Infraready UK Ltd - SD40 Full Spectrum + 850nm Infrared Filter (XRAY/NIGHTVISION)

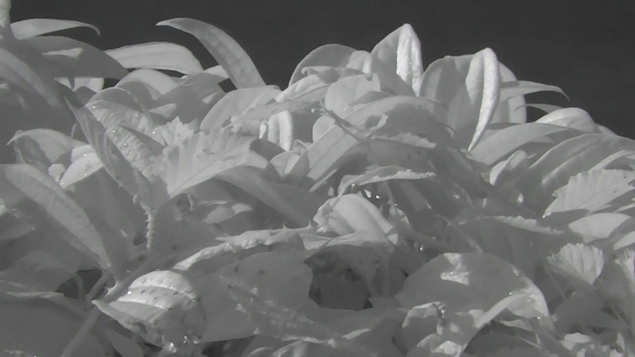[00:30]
So all we're seeing here is reflected infrared,
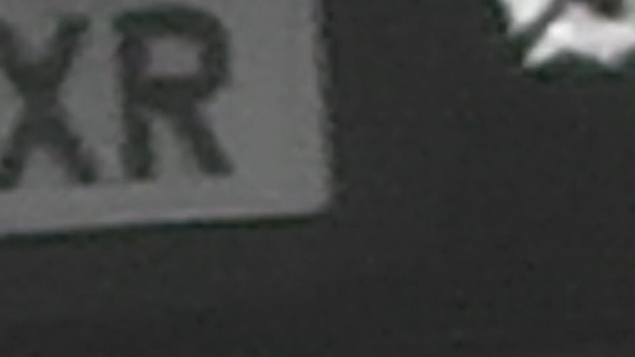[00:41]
so it almost gives the x-ray type effect.
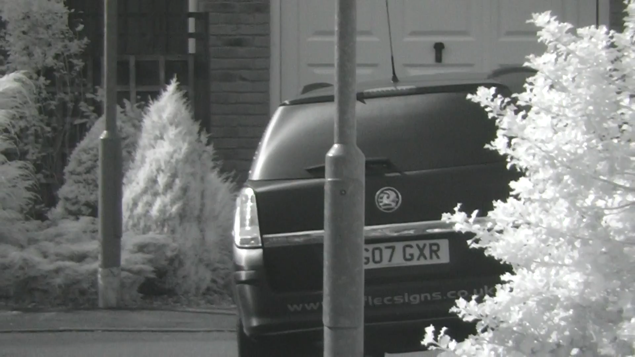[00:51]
Well, foliage is white, etc. And you'll probably see black material is white.
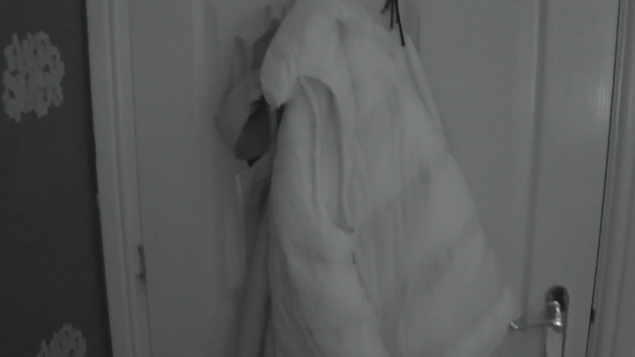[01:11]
they're actually black when the white balance is set correctly,
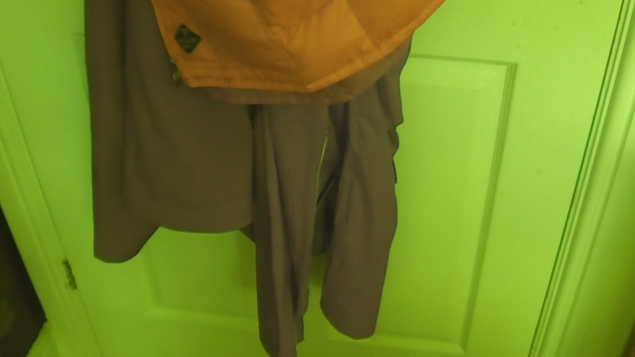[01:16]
but as we can see,
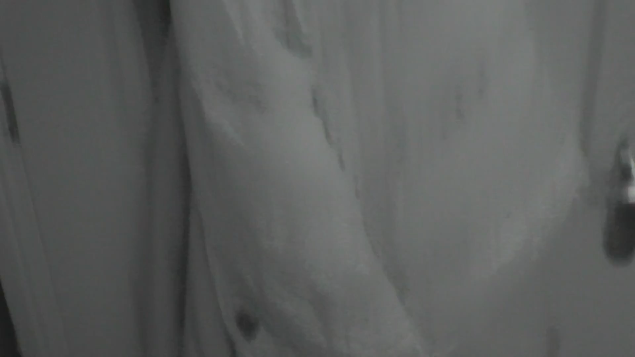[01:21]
the camera also has quite good vision in the dark.